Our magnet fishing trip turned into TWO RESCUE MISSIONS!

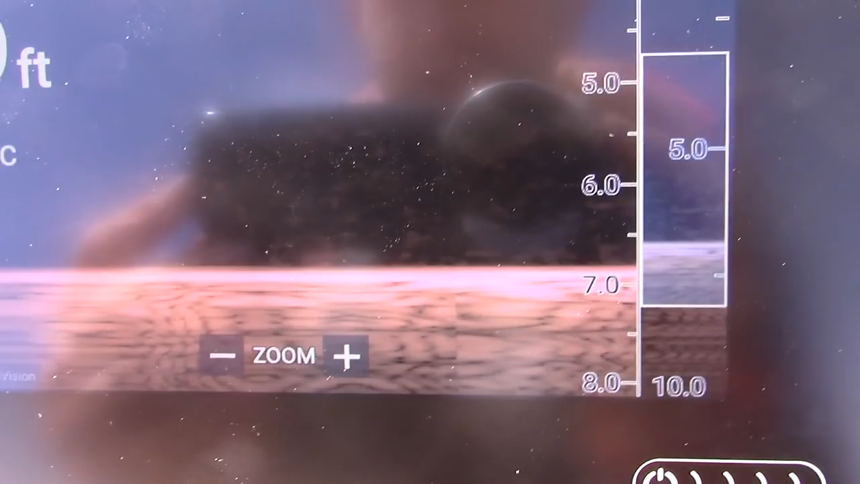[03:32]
That's all the mud there, all that glorious mud.
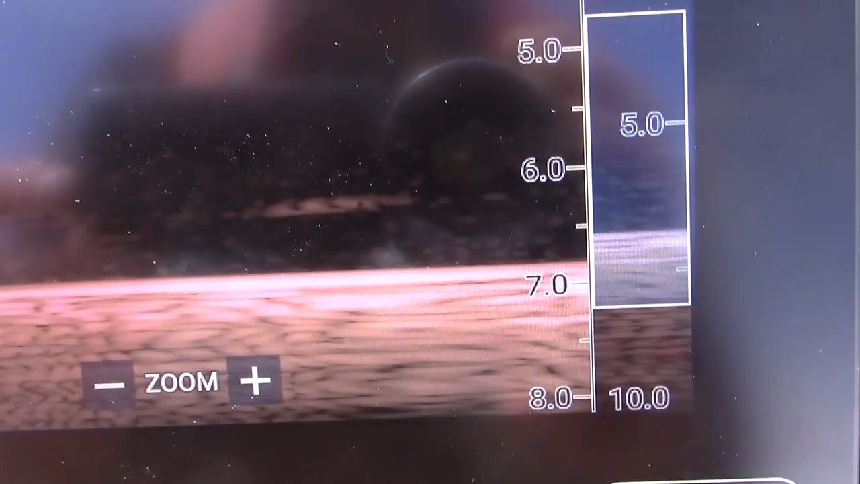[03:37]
Maybe if there's an actual wreck or something, we can find that as well.
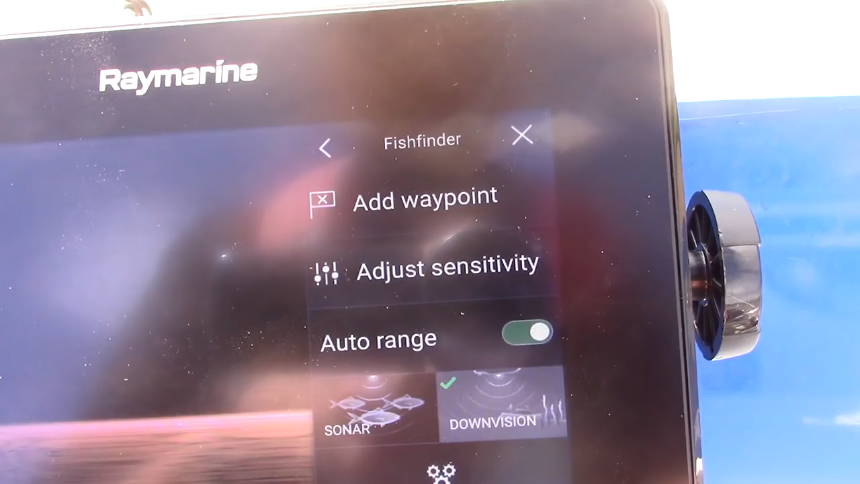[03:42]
So we can go on sonar, look at that.
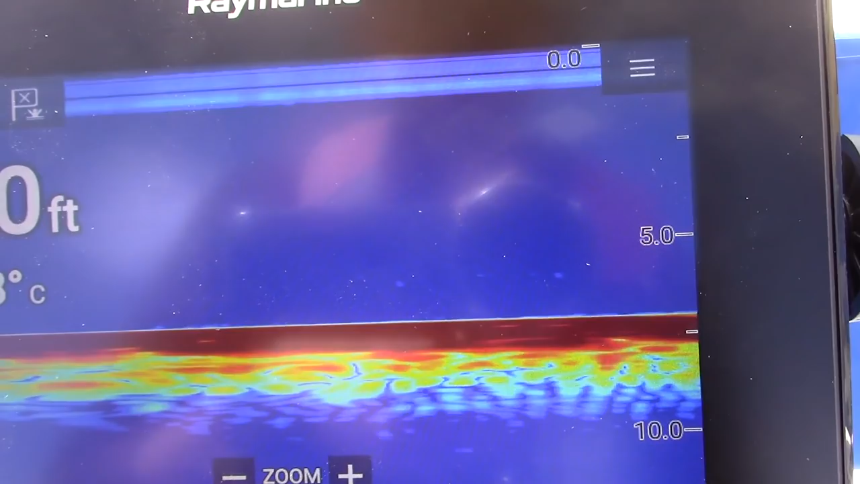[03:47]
Oh, temperature's 20 degrees, it's quite warm.
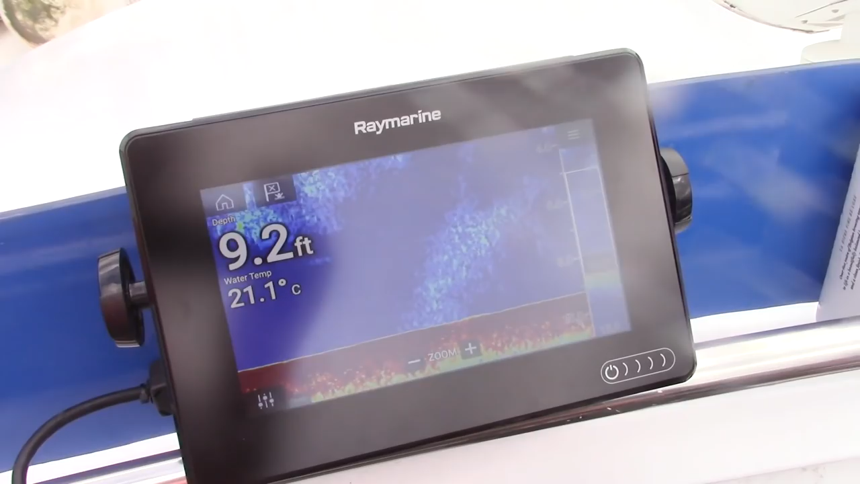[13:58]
On screen: depth 9.2 ft
That's right. Simon, now look, there's a big debris field again.